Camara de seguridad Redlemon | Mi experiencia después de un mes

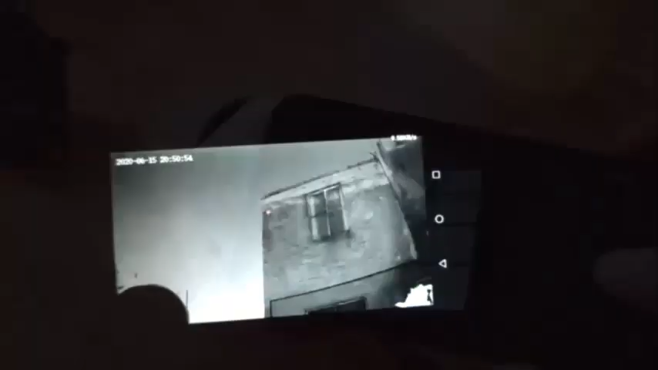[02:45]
Por otro lado, la cámara en la noche nos va a ofrecer una visión bastante efectiva.
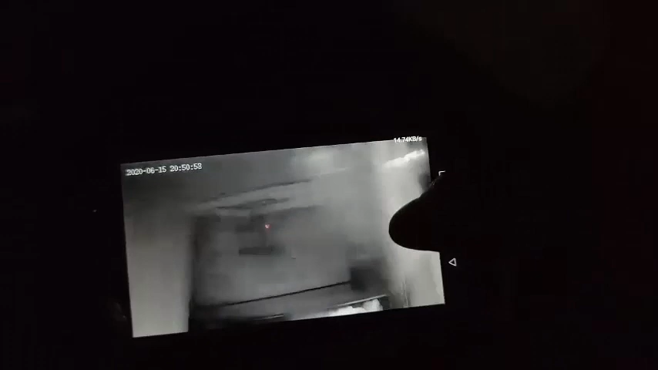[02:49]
En alta definición, por cierto,
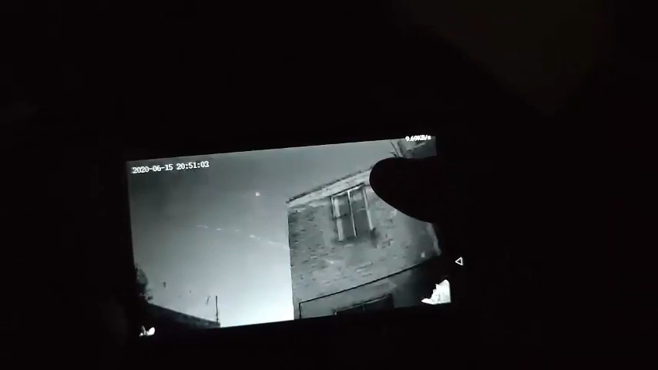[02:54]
algo que es raro ver en cámaras, porque la estuve probando en condiciones donde no había nada de luz, totalmente oscuro.
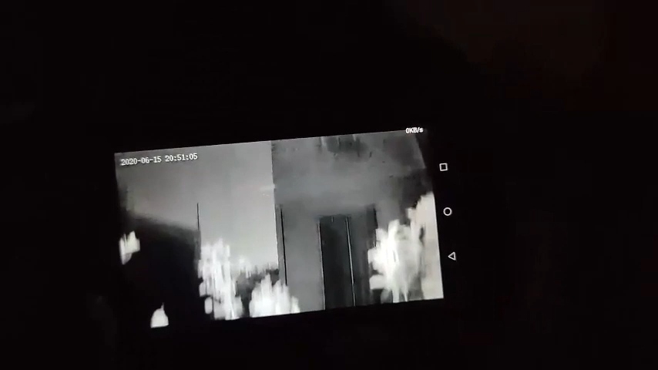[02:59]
Y gracias a su visión nocturna,
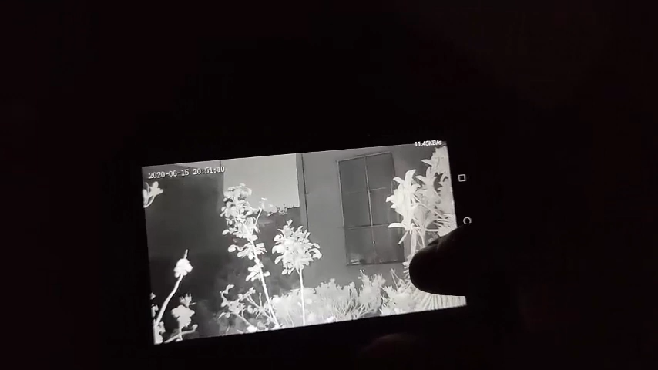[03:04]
pues se puede visualizar en el momento en que se escucha algún sonido, algún ruido.
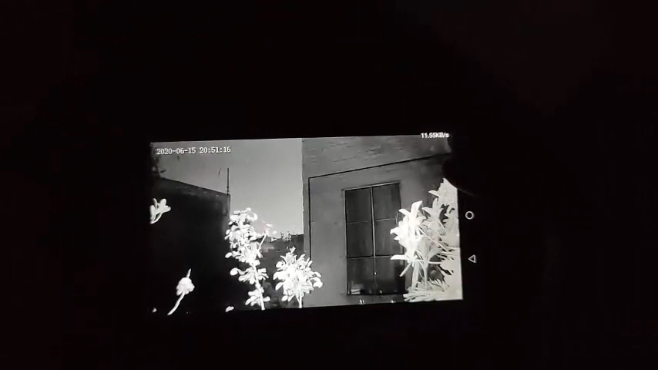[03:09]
Inmediatamente la cámara te va a mandar una alerta,
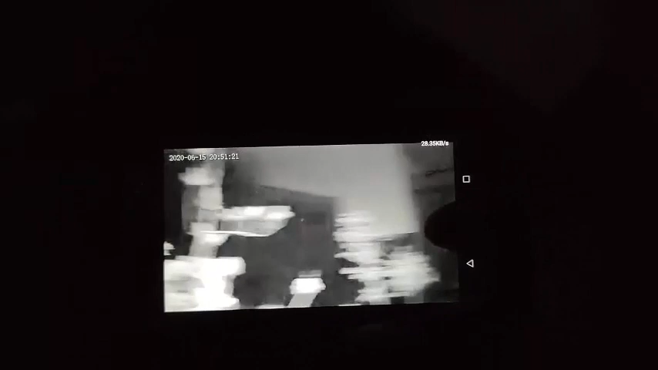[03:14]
te va a emitir un sonido desde la aplicación en tu celular, para que prestes atención, vayas a revisar qué está sucediendo, en fin.